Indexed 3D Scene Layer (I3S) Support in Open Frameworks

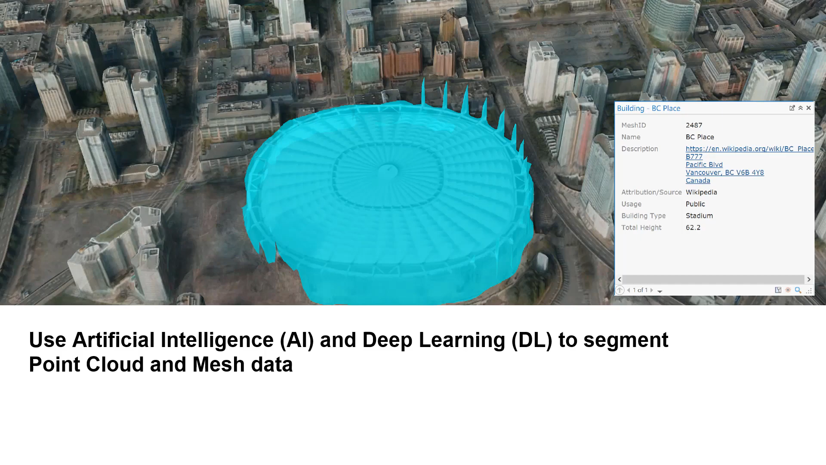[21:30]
So, in essence, i3s is an area that we've been working on. Similarly, for point cloud data, being able to classify point cloud data using deep learning frameworks such as PointCNN has also been an area that we've been actively working. So, in essence, i3s is well suited for AI and deep learning manipulation.
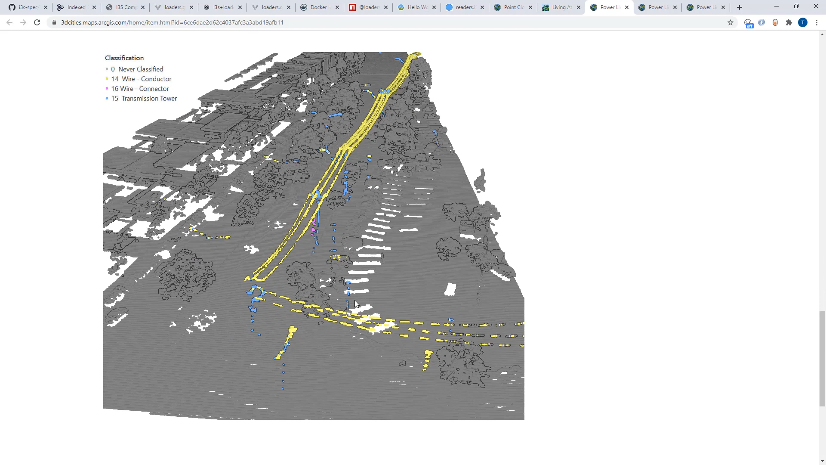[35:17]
As you can see from the snapshot,
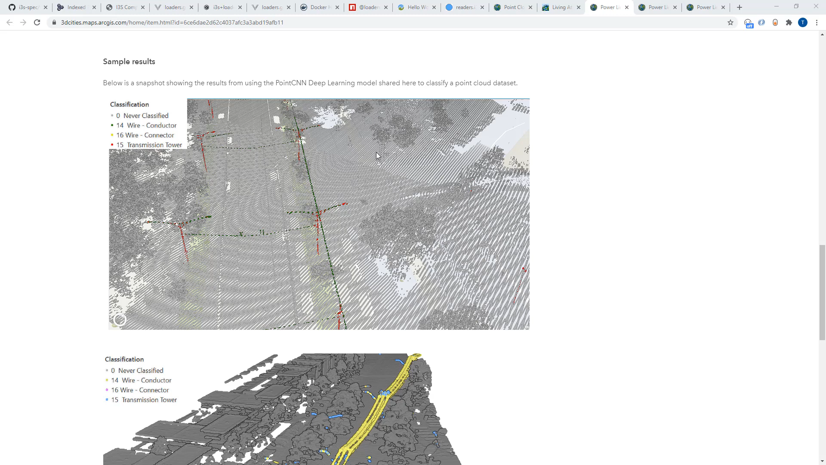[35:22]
the deep learning model is able to efficiently predict power lines and power line towers efficiently. And this deep learning package would be able to be used in the ArcGIS API,